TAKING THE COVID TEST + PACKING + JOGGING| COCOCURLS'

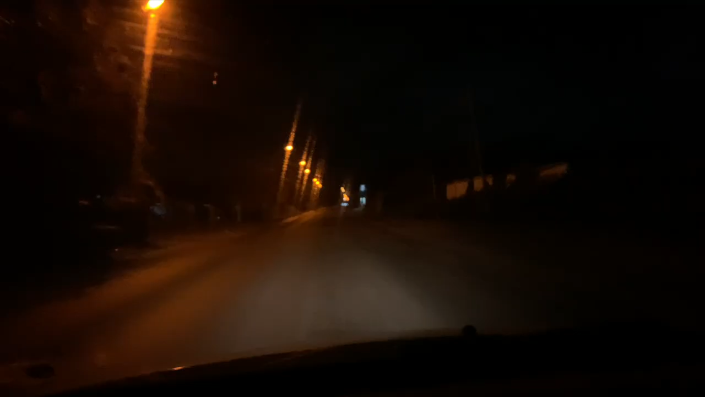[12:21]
Okay, let's go. Never in my life I experienced this, literally only me on the streets. Like I came across like 2 cars by now, but further than that literally there's no cars. Oh my gosh, I really need to record this because this is the last time that I will ever experience this.